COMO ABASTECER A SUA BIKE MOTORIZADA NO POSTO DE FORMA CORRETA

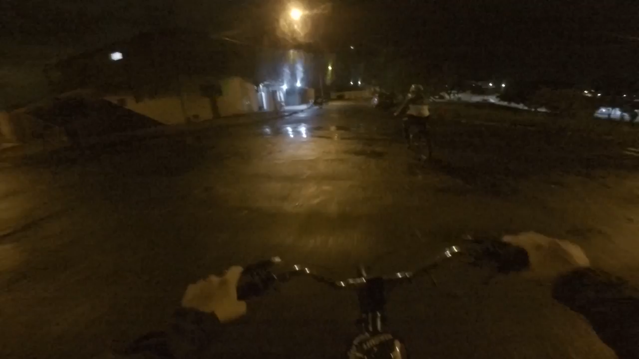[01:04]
Tô com um saco de verdura no pé, ó Pra não moiar Mequinha tá brava, fi Aí cê toma Só tem freio traseiro, ó Aí é ruim
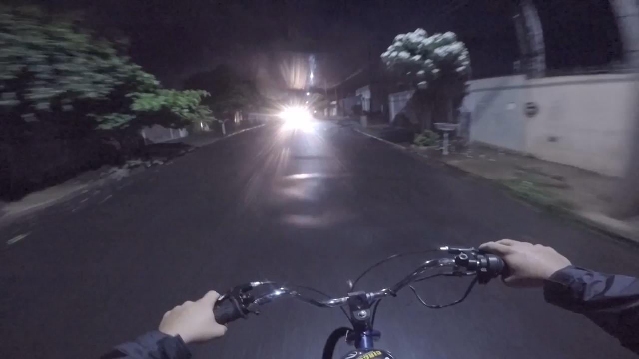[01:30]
Aí aqui pra cima, galera, vai ficando um pouco mais iluminado Tô com medo de tomar um virão, galera, com esse freio ruim aqui
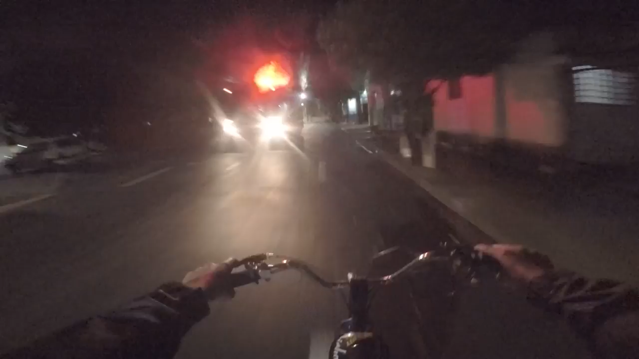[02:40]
Agora sim, galera Vai ficar bem mais clarinho É que tem menos buraco também
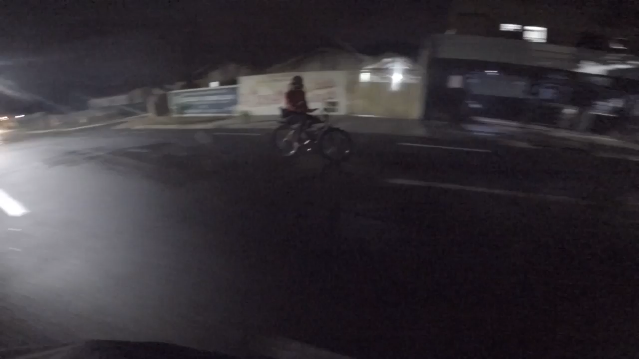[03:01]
Isso é bobo Galera, se o freio tivesse bom Ia ser grau da quinta lá Ó, o freio tá ruim Dá medo de cair A garrafa